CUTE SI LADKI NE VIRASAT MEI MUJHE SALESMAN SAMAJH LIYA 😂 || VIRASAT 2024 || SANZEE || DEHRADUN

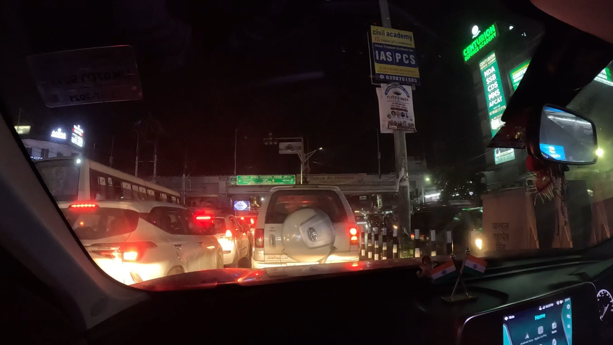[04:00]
ये बल्लूपुर वाला चौक है और इतना भीड़, इतना ट्रैफिक गाइज, आप देख सकते हैं पूरा ट्रैफिक है यहाँ पे। क्योंकि गाइज आज है सेकेंड लास्ट डे विरासत का और कल है लास्ट डे, तो आई थिंक सब लोग विरासत ही जा रहे हैं। गाइज आजकल सूर्य बहुत वो हो रखा, क्या बोलते इसको, फेमस।